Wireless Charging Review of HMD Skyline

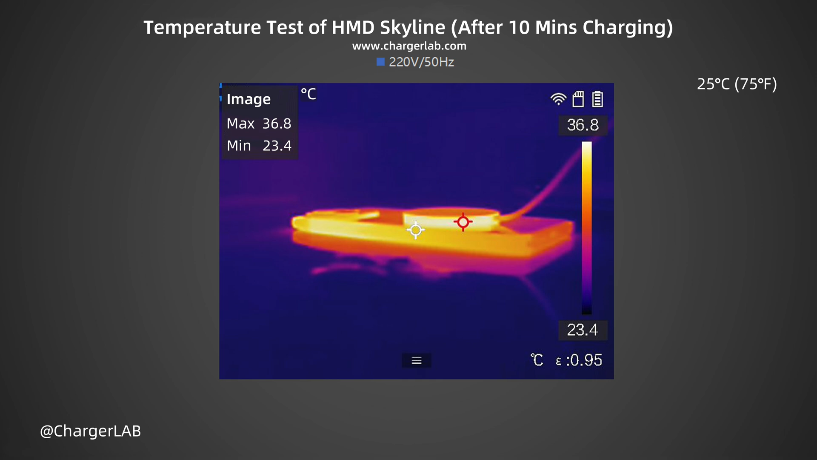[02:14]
On screen: max 36.8°C, min 23.4°C, scale top 36.8°C, scale bottom 23.4°C
and the wireless charger input power is about 14W.
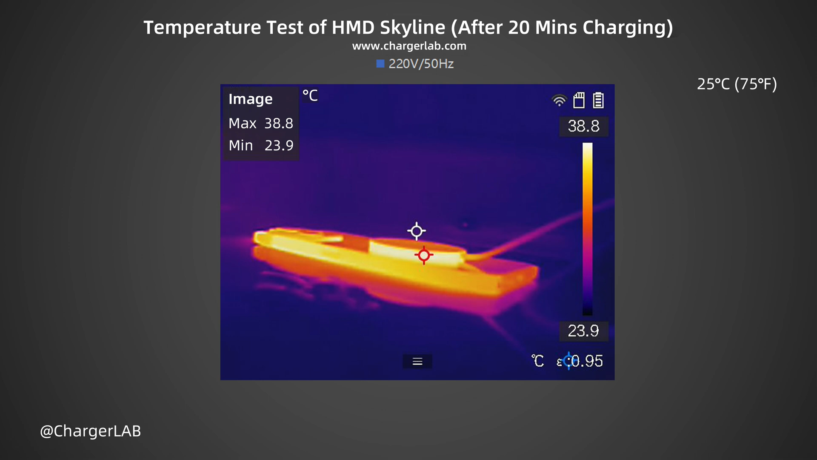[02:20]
On screen: max 38.8°C, min 23.9°C, scale top 38.8°C, scale bottom 23.9°C
After 20 minutes, the maximum temperature is 38.8 degrees Celsius. After 30 minutes, the maximum temperature is 38.4 degrees Celsius, and the wireless charger input power is about 11W.
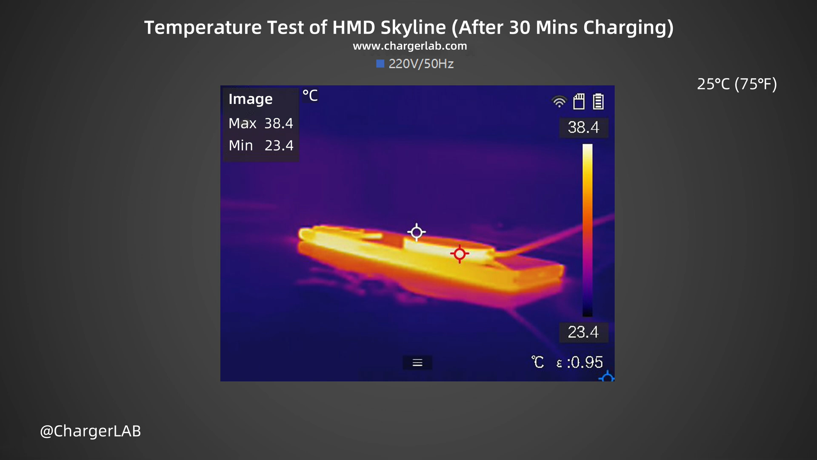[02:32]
On screen: max 38.4°C, min 23.4°C, scale top 38.4°C, scale bottom 23.4°C
Overall, the temperature performance is pretty good and does not exceed 39 degrees Celsius. As the first Android phone certified for Qi2 wireless charging,